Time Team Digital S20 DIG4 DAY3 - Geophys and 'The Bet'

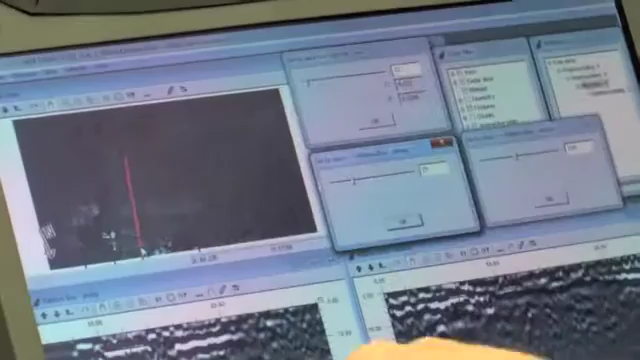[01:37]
And then this brown line up here is, that's what the vertical slice through that would look like.
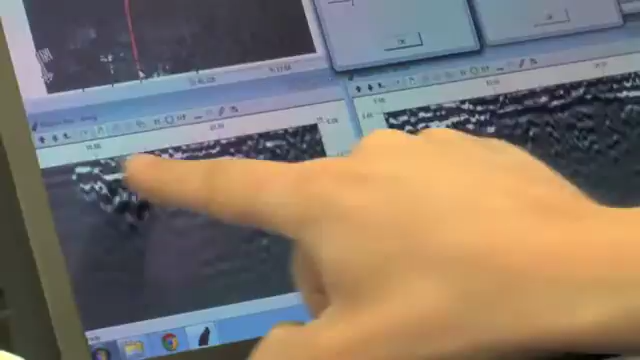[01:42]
So we've got strong reflector here, bit of a break, which is equivalent to that gap. Yeah. And then a strong reflector here, which is this black stuff.